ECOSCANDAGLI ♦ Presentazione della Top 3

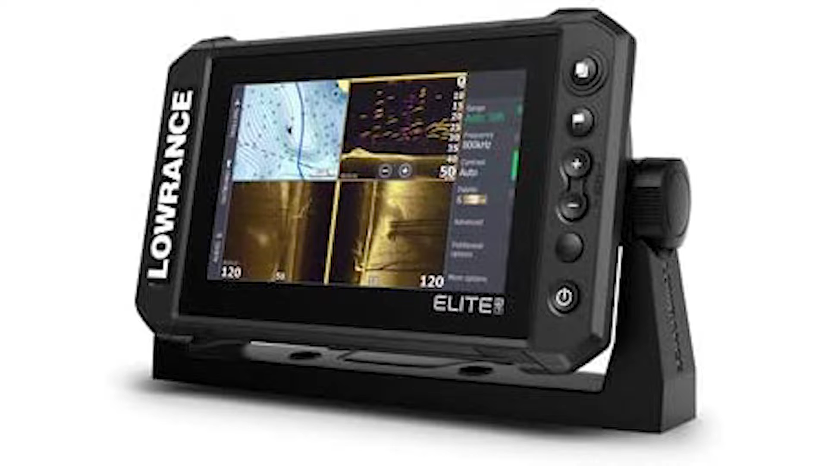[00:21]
Live Sonar, supporta accessori Sonar come Active Target e Active Imaging, simbolo di marchio registrato Sonar 3 in una funzionalità di rete completa.
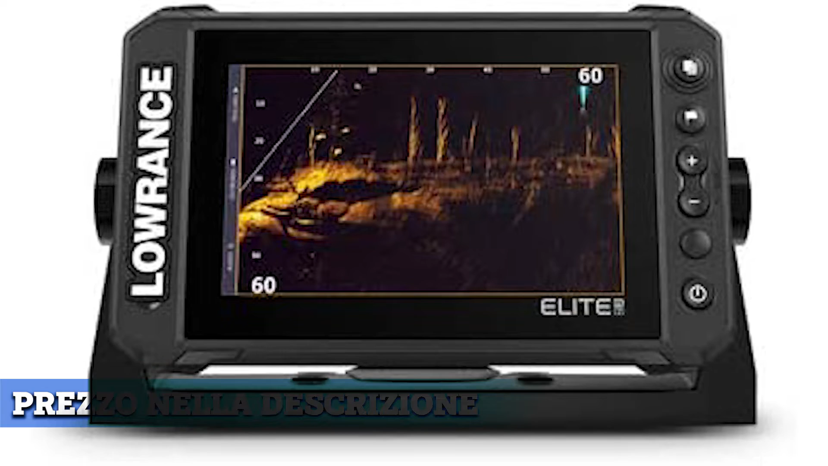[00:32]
Più display, condividi Sonar, grafici, waypoint e altri dati utente tra display schermo multitouch ad alta.
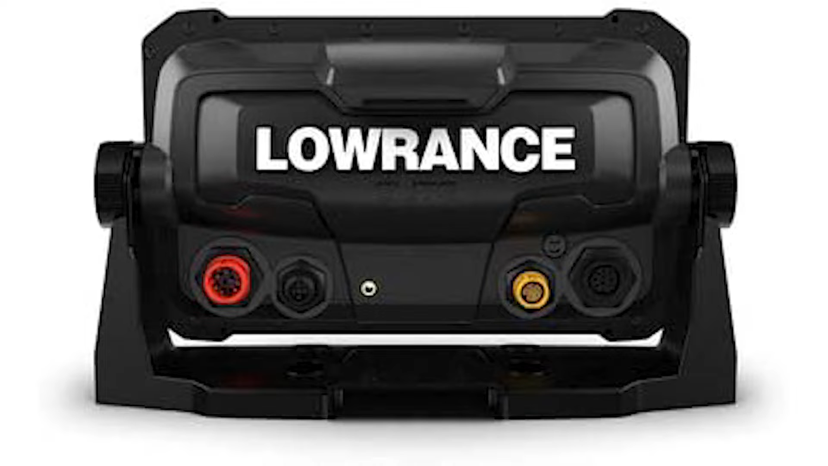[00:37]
Risoluzione precaricato con C-Map con tour e grafici NMA-2000,
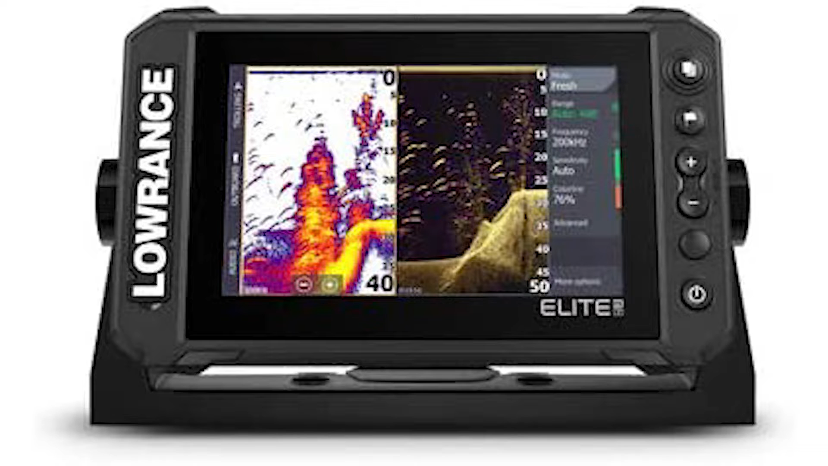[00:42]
supporto e controllo dispositivi NMA-2000 Radar HILG, guidare direttamente le cupole Radar Lawrence controllo totale.
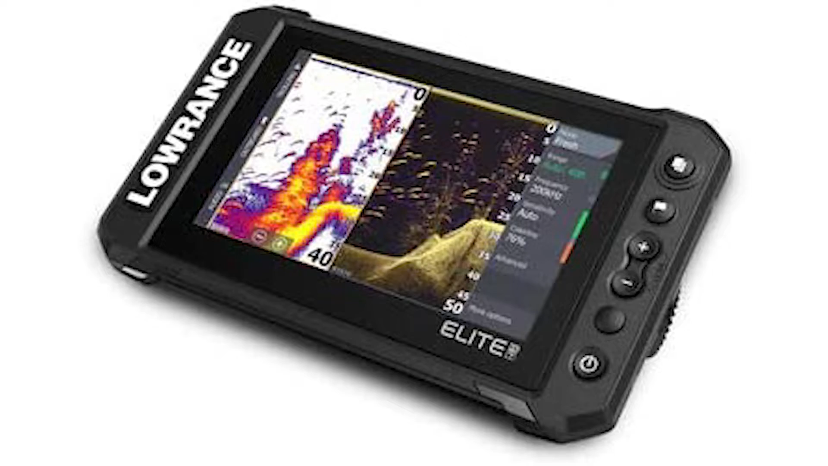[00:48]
Puoi trovare il miglior prezzo direttamente sotto la descrizione del video.
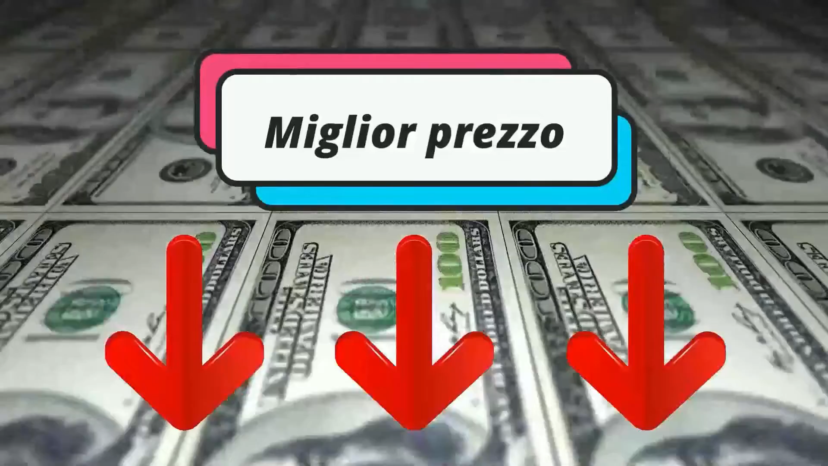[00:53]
L'alternativa è il Garmin Stryker GT20. Integrare facilmente più motori.
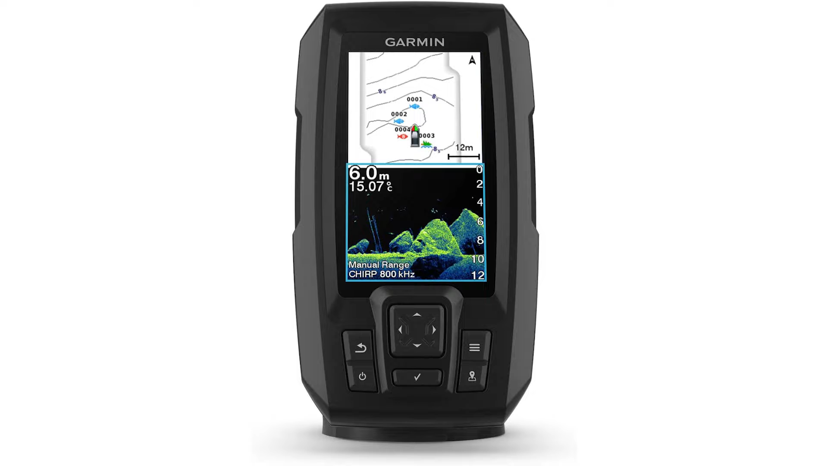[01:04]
On screen: depth 6.0 m, water 15.07°C
Collegatevi facilmente a prodotti nautici di terze parti con la commutazione digitale di One Helm. Create il vostro sistema marino personalizzato a bordo con una connettività di rete superiore.
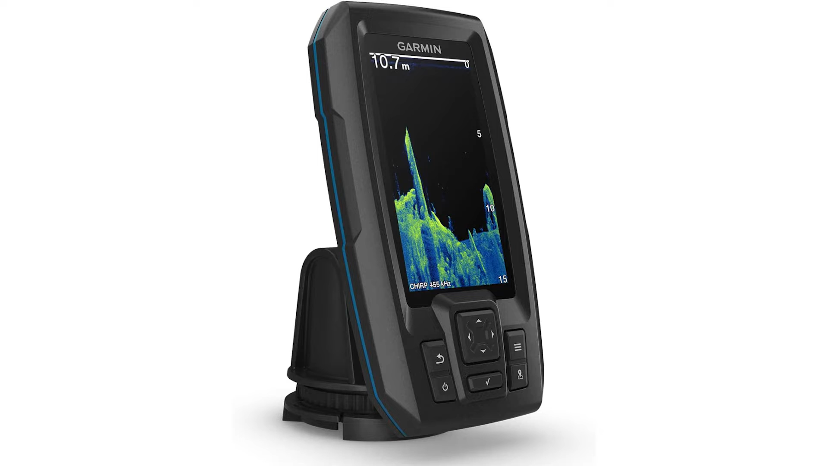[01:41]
On screen: depth 10.7 m
I nuovi display IPS ad alta risoluzione per i plotter da 9 e 12 pollici offrono una leggibilità ottimizzata alla luce del sole e una buona visibilità da qualsiasi angolazione. Il vincitore del premio è il Garmin 010 Certo. Il Fish Finder con GPS integrato, display da 4.3 e Quick Draw Contour. Ricevitore GPS integrato da 5 Hz aggiorna la posizione e la direzione 5 volte al secondo per visualizzare sul display ad 4.3 i movimenti dell'imbarcazione in modo fluido e dinamico.